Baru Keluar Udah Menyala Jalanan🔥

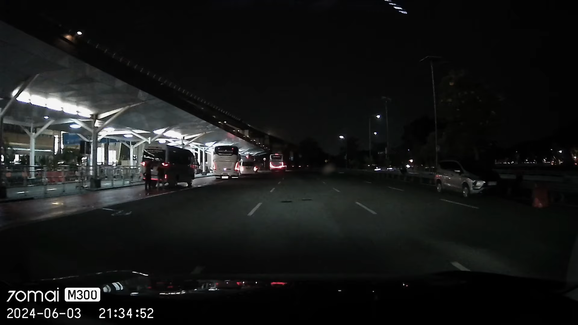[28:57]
Oh, gelap banget, guys. Lagi mati lampu di depan, guys.